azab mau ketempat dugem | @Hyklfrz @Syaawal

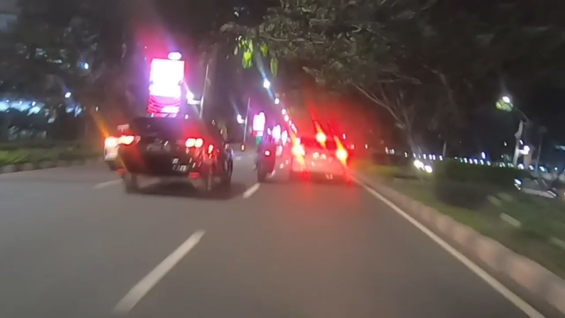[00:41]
Oh my god. Bagus, bagus. Suzuki R3 sengaja mau celakain aku gitu, buset. Rem mendadak tadi dia. Kok kita nyamperin, Bos? Bos, jangan, ampun bosku.
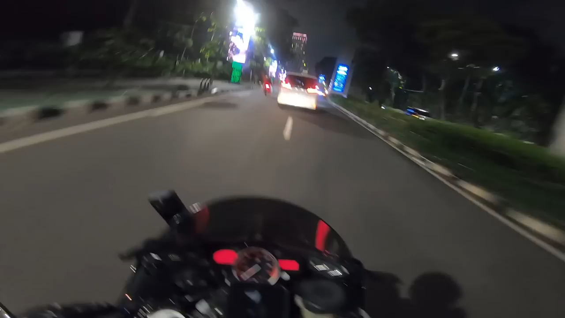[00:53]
Gua tungguin nih, mana? Udah putar balik dia. Oh, udah putar balik. Dia sengaja nggak, apa namanya, langsung rem mendadak, terus apa namanya, nyalain sen kanan. Padahal belokan putar balikin masih jauh. Tapi nggak apa-apa lah.
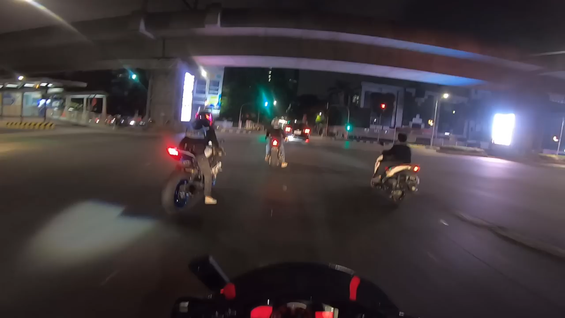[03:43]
Lurus. Gue ini jarang keluar malam, jadi nggak tahu lagi gua. Dulu kayak tempat anak-anak gaul di sini, net kiri kanan. Iya. Oh, anak-anak apa?
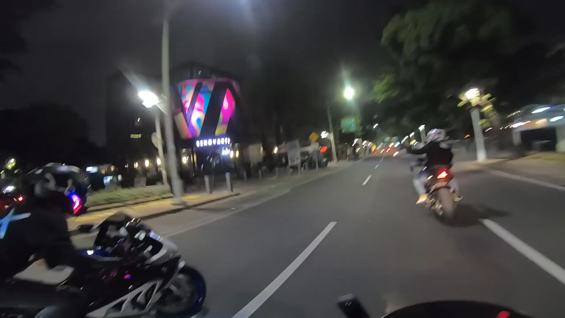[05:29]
Senoparty, ini namanya Senoparty, Nes. Oh ini Senoparty. Kanan ya. Kita belok kanan ya.
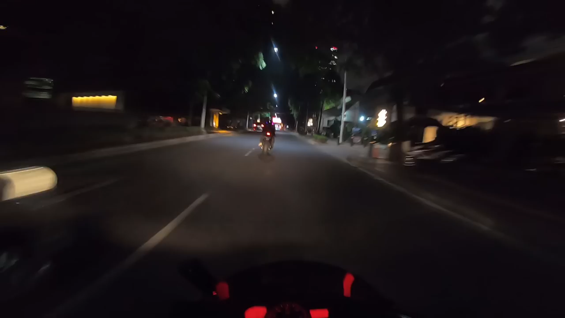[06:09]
Nah, kalau tadi kita belok kanan, sekarang kita belok kirinya, Nek. Kita harus nyayang lagi nih kalau kiri. Oke. Nah, itu tempat anak mobil tuh, Nek, kalau ngumpul. Anak mobil? Iya.
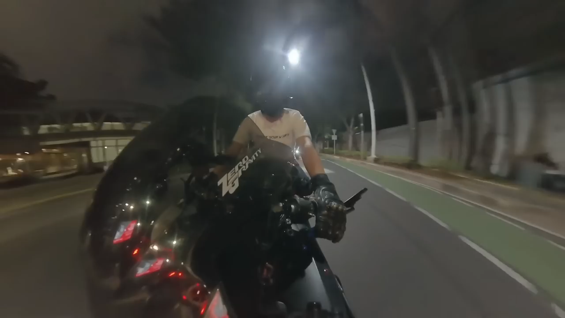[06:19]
Sport, Nek, kayak mobil-mobil Michael cocok lah di situ. Aku? Aku mobil tua, Bang. Nah, ini, Nek. Oh, ini tempat apanya nih?
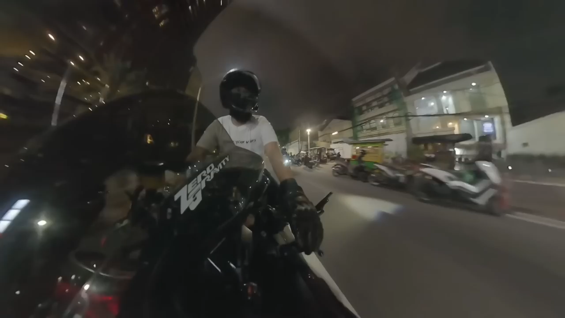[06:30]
Ini ada mall sebelah kanan. Mall baru nih.
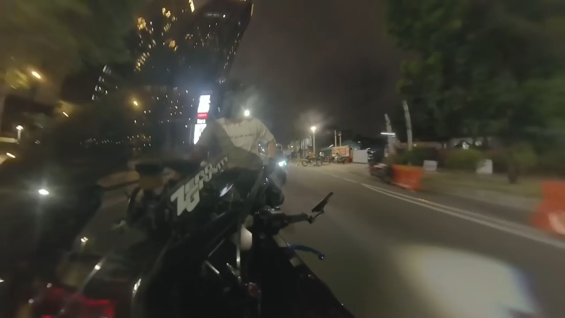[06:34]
Oh, ini. Bagus ya di sini ya. Eh jadi tempat tujuan anak San Mori juga nih kalau sarapan ya di Orde.